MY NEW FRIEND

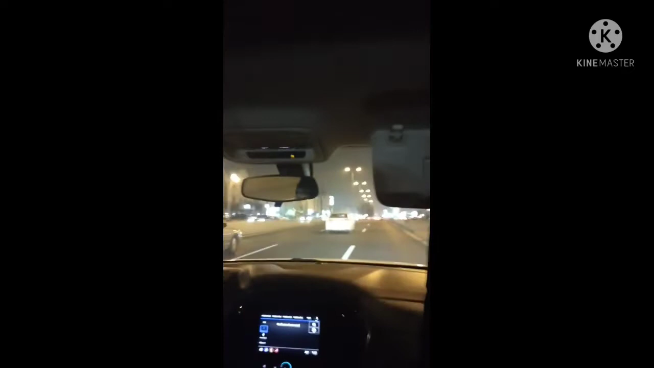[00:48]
Ay, dito muna Pura naman, puro naman pader Pader pala yun, sorry naman Talaga, pag-umpisa Ay, nakita si Ay, nakita si KFC Wow, my burger dyan